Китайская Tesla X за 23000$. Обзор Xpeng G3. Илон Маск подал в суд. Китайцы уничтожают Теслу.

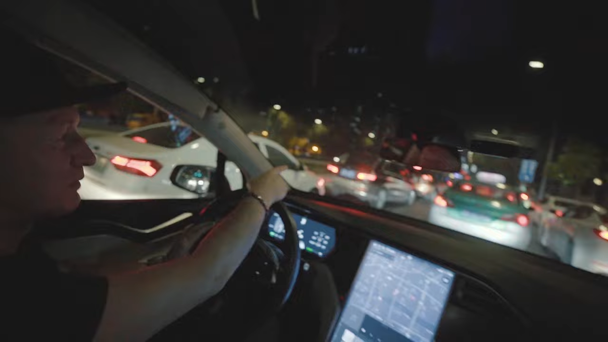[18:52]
Интересный сюжет будет. Мы проезжаем возле полиции. Она сейчас будет проверять, бухали, не бухали. А мы уже заживали все. Не, ну это вы. А если кто-то бухал, что за это грозит?